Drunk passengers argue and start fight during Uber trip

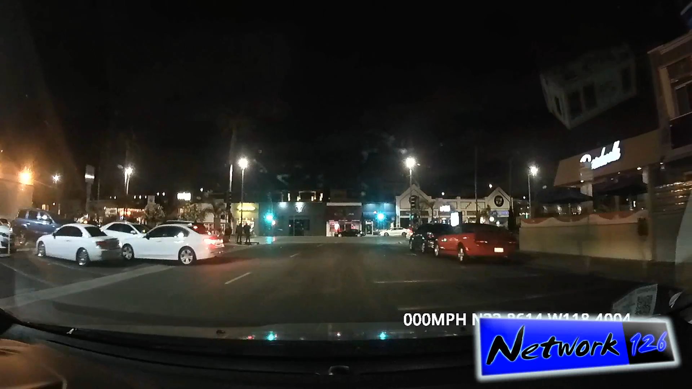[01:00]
Alright, we're about to turn left on Hermosa Avenue. Then turn right on Pier Avenue. I'm waving my hand at Hermosa Avenue. Do you see him? He's in the middle, he says.